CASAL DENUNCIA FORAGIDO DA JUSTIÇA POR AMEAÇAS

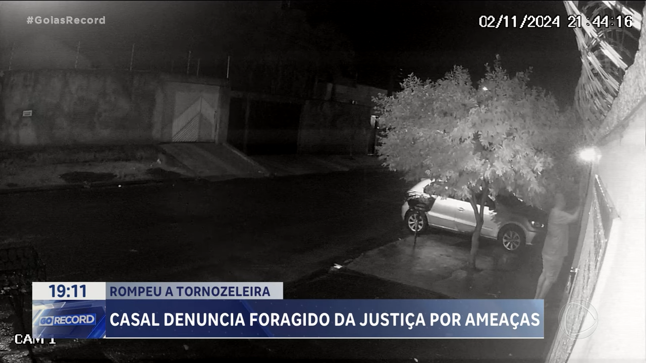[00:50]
Ele se aproxima do portão e coloca uma carta com vários xingamentos na caixa dos correios. William ainda arranha o carro que estava estacionado na rua e, depois, ele sai correndo. Nessa outra imagem, William volta no mesmo lugar no dia seguinte e agora picha o muro da casa com mais xingamentos.